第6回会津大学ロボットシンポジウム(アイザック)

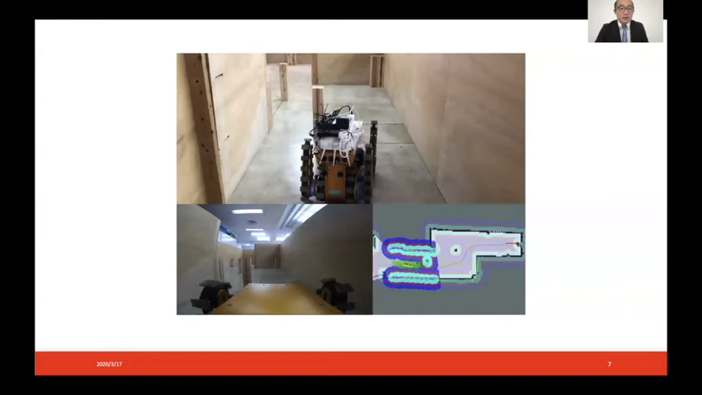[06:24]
次に作りました地図作った地図の中に自分自己位置ロボットにあなたはこの地図の中のここにいるんですよとここに向
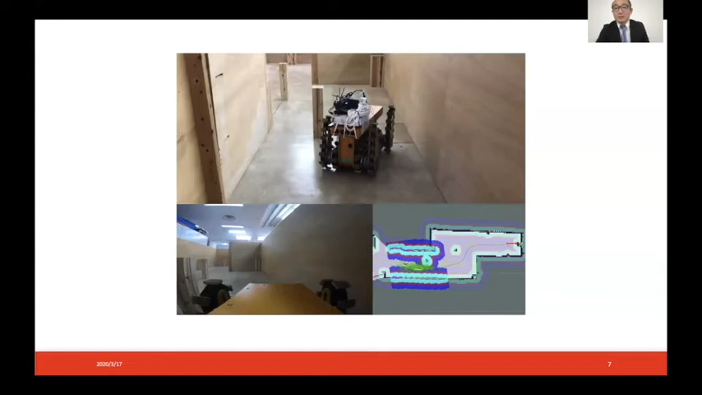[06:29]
かってくださいという形で自己位置と目的地を与えて今度は人が操作しているのではなくて
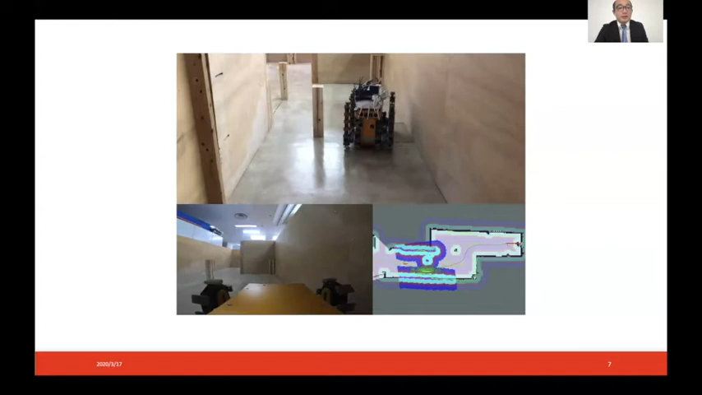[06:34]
自立で自立走行しながら目的地に向かって走っています
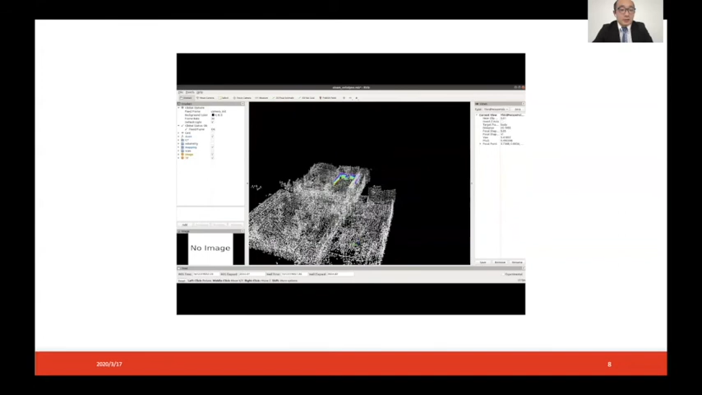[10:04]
などなくこの天群画の感じで人間が見るとちょっと壁っぽいなっていう風な地
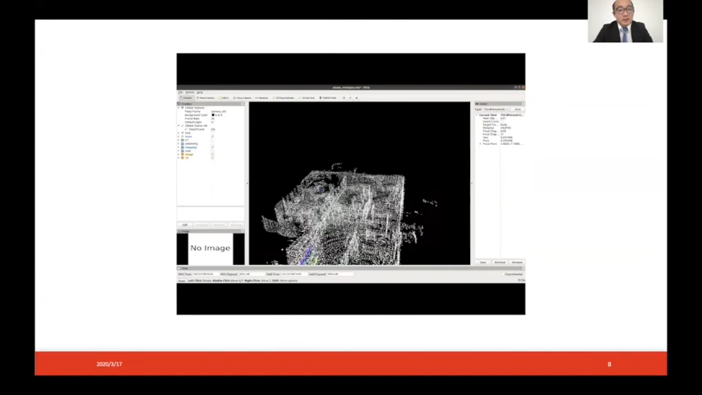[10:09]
図ができていると思いますところどころ外に出ているんですけどもこれは窓
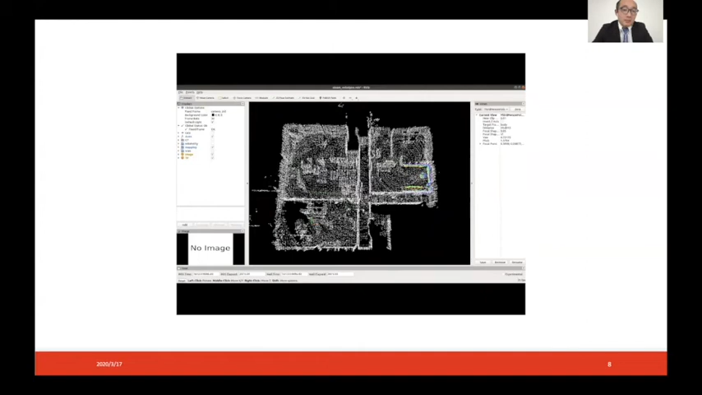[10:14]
がある位置になります今度はこちらが図面
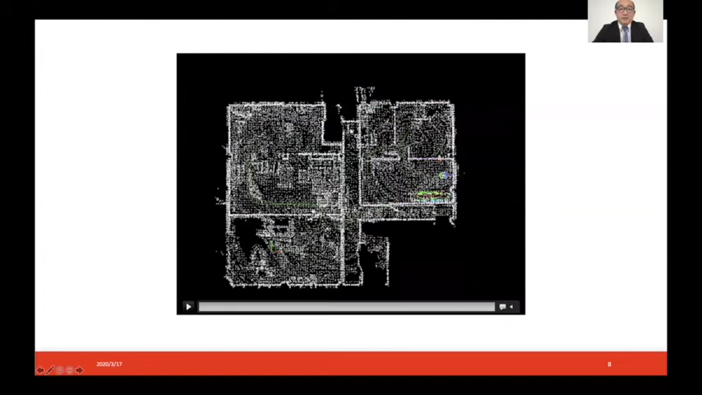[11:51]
を作る動画でございましたはい